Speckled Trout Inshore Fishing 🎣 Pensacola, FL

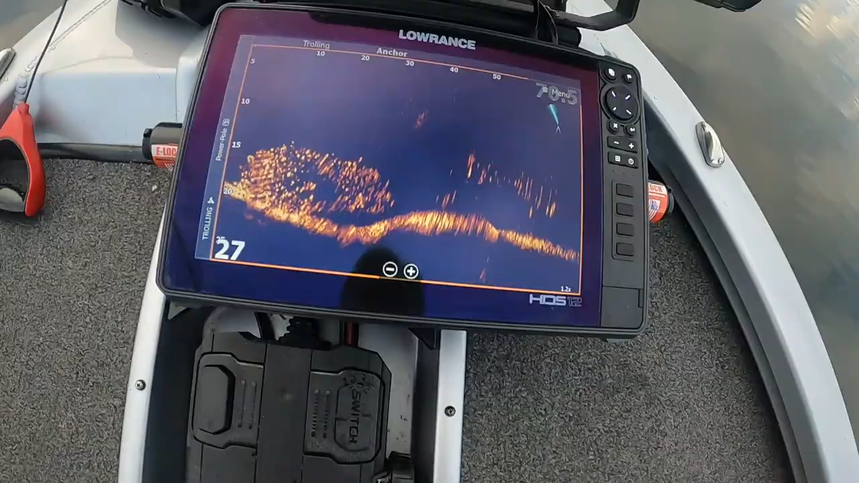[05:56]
All right, guys, I want to show you what we're looking at here. Look at that.
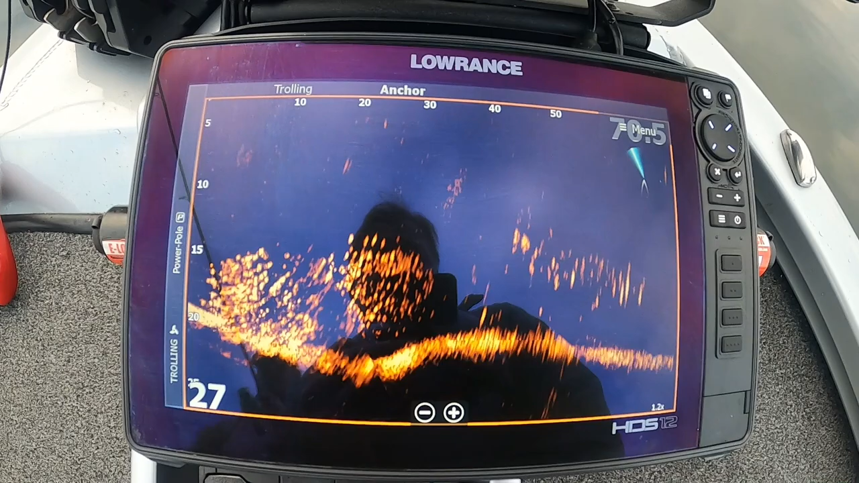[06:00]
It's just lit up. And they're all speckled trout.
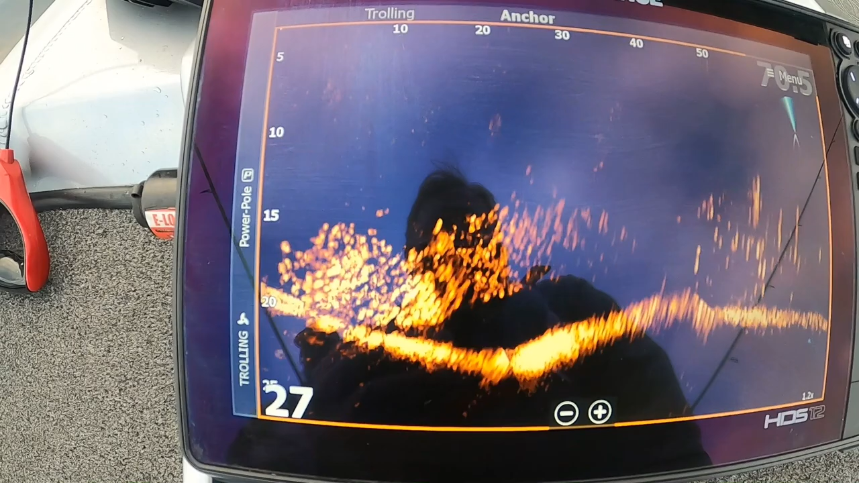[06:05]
This is freaking awesome. All these speckled trout that we're looking at.
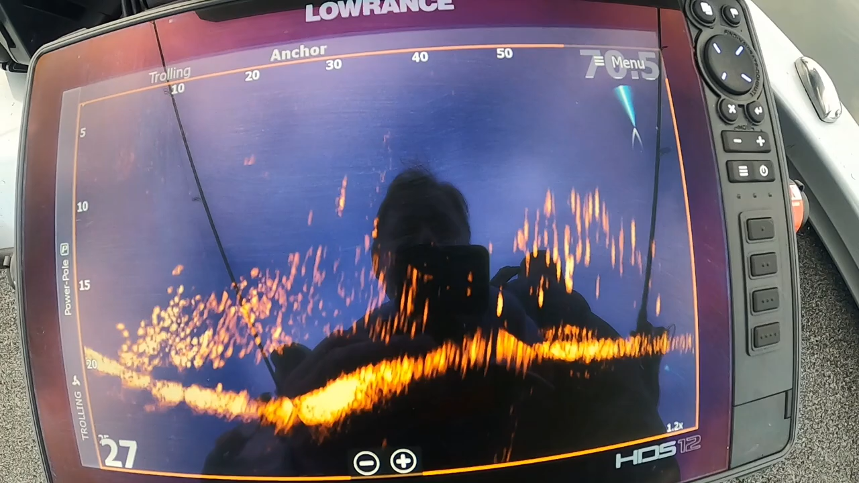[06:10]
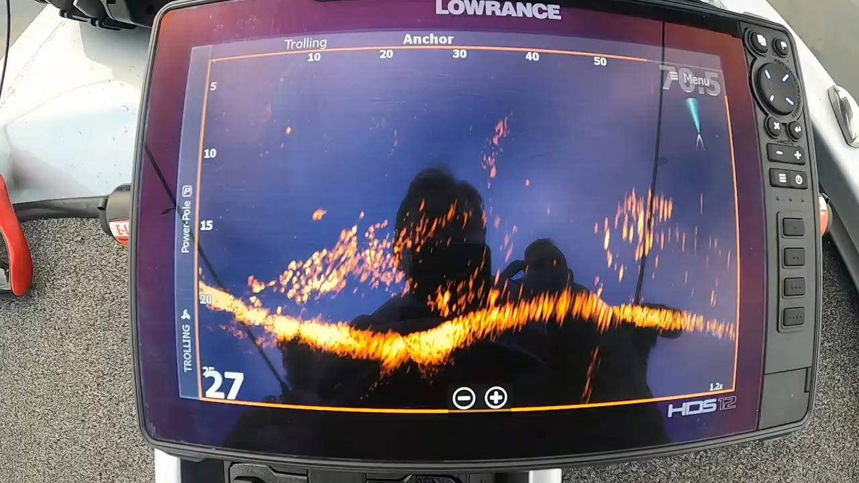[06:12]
It is loaded, and you can see the bait going down.
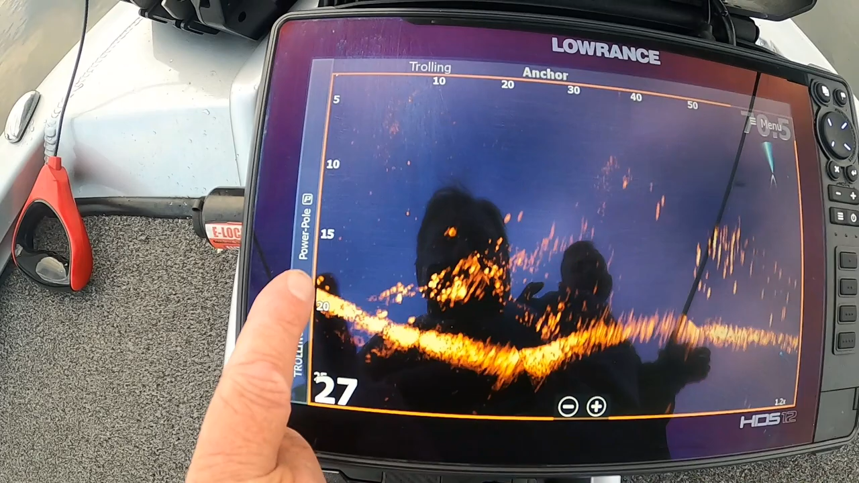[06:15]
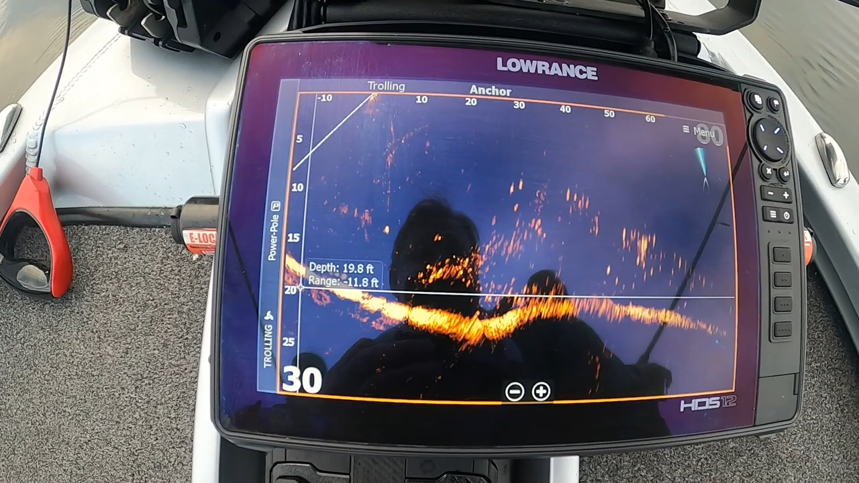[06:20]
That dots me. And they're moving away from you.